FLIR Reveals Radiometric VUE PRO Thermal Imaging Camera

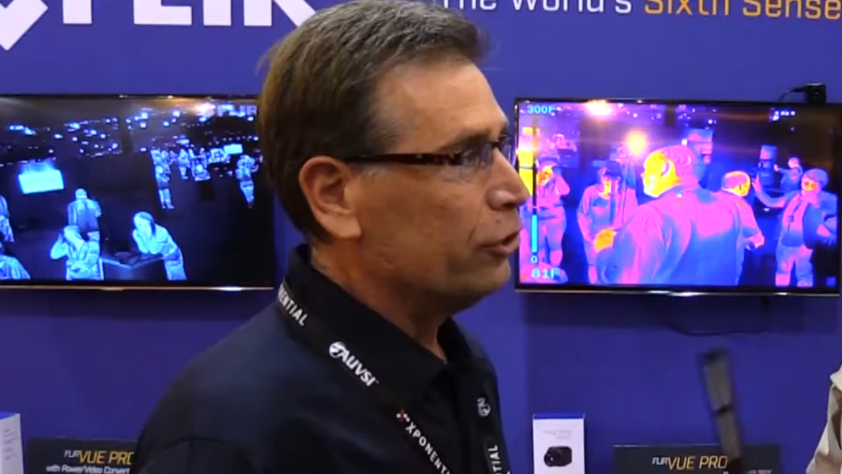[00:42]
So in the infrared world that means measuring temperature accurately. But don't all thermal cameras measure temperature? They all detect temperature but they don't all measure it accurately.
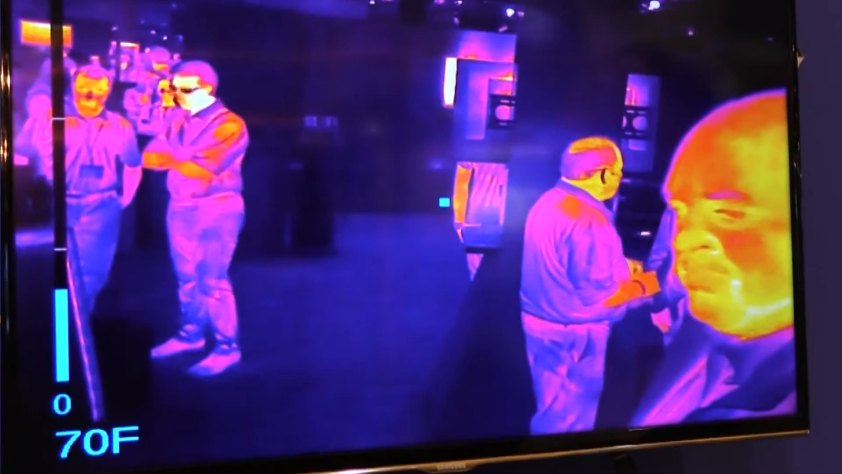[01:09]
On screen: scale bottom 70°F
five degrees or five percent is the accuracy that you can get now with the FLIR VIEW Pro R.
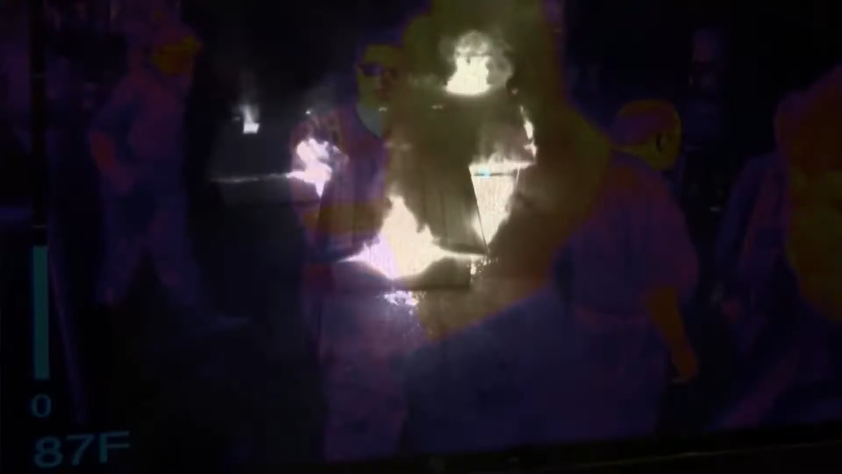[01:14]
And this includes all the great features of the FLIR VIEW Pro up till now, the ability to record on board, etc.?
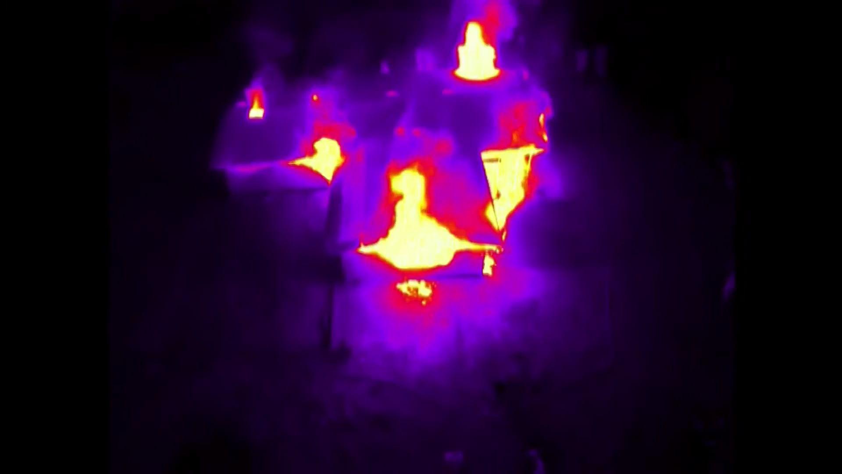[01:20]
Correct. So it has all that and what we're doing now is we're storing images that are radiometrically accurate and calibrated.